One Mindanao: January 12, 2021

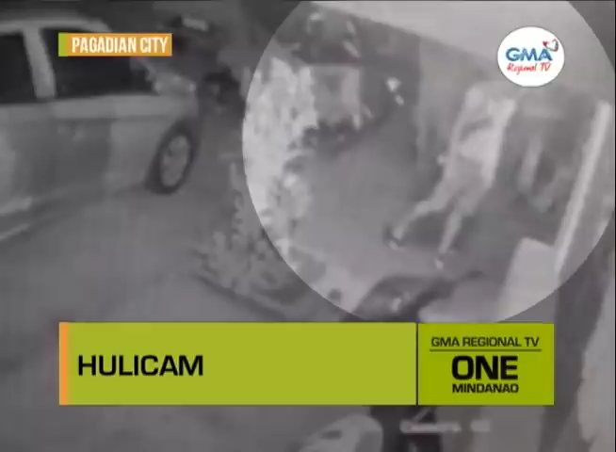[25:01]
Nakuhaan sa CCTV ang pagsulay og kawat sa tulo ka suspetsado sa usa ka tindahan sa Barangay Tuburan, Pagadian City ni adtong Domingo. Sa unang kuha, makita mga suspect nga sunod-sunod nga may abot sa atubangan sa tindahan.
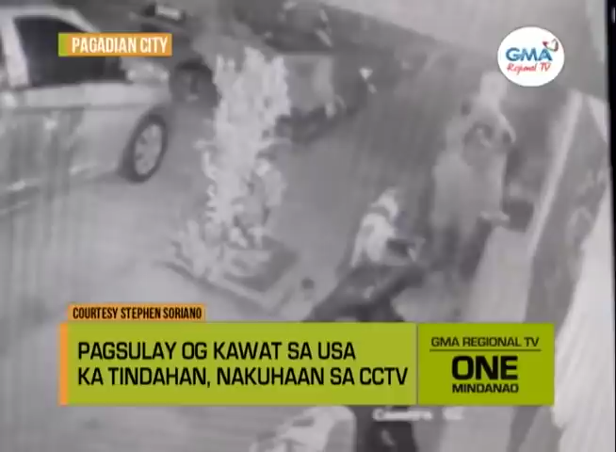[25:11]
Duha kanila midiretso sa luyo sa tindahan kung asa ang balay sa tag-iya aron mahimong lookout. Sa pagtunga nga tulog ang mga tao sa balay, gisugda nila ang ilang daotang intensyon. Gipasiga nila ang suga sa tindahan apan dihang nabulabog sa mga miaging sakyanan dayon silang nang hawa og nagtago sa mga nakaparada nga sakyanan. Taod-taod, mibalik ang duha sa atubangan sa tindahan ug gipasiga ang suga aron ablihan kini. Apan ang hawa pag-usab tungod sa mga nangaging sakyanan.